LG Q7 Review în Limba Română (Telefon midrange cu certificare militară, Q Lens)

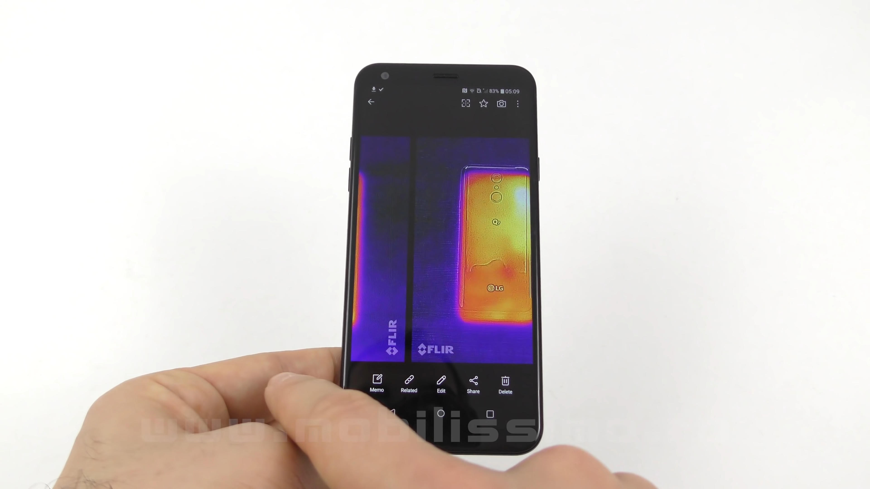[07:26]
Ca de obicei, vă prezentăm și harta termică a acestui telefon, realizată cu ajutorul senzorului special FLIR de pe telefonul CAT S61.
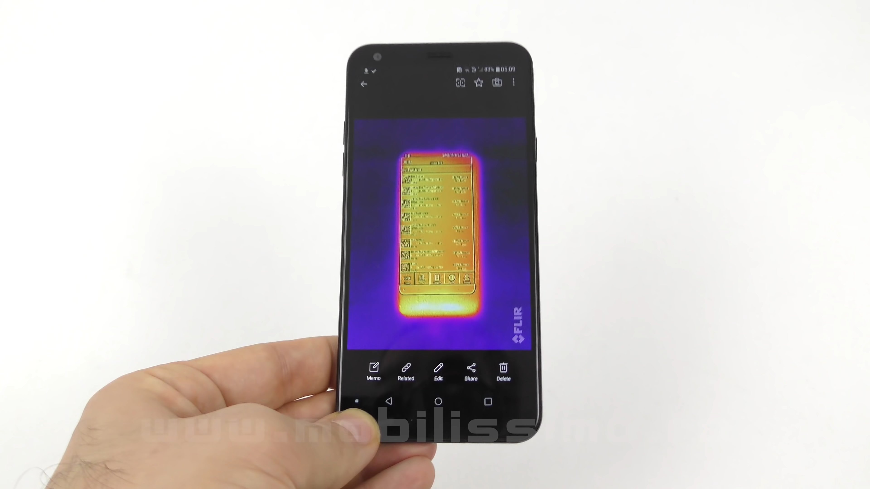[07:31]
Observați că disipează căldura foarte bine și nu sunt multe puncte în care se încingă în mod deosebit.